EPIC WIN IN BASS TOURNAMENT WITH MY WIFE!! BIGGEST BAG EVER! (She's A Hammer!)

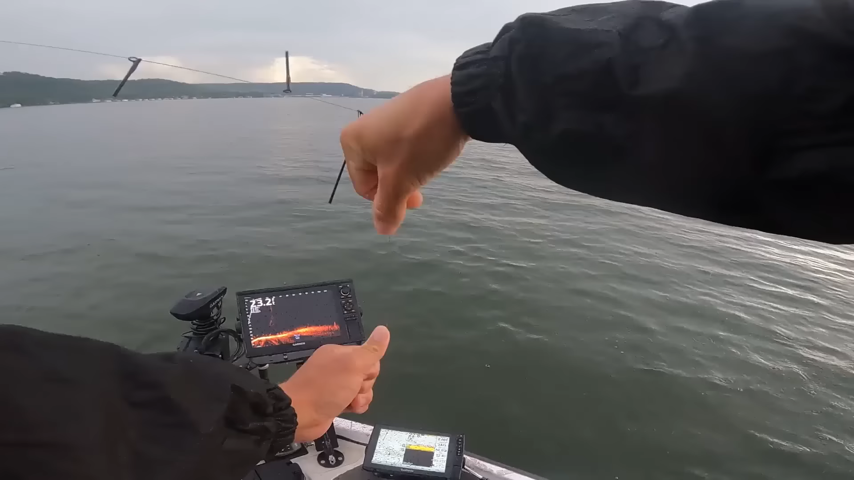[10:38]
that's a striper wow that's crazy i thought it was a spotted bass or something